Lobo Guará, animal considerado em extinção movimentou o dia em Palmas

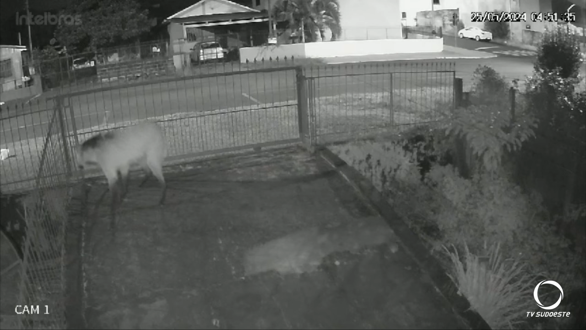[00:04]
As imagens registradas por moradores de Palmas foram a sensação na internet no final de semana. O lobo-guará de grande porte foi filmado pelas ruas do centro da cidade de Palmas na manhã do último sábado.